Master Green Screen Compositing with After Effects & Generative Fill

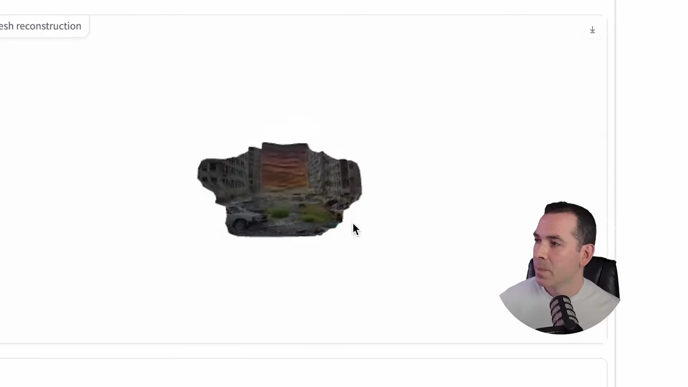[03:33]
And you can see it creates an amazing 3D mesh of my scene. You can see when I move around a little bit.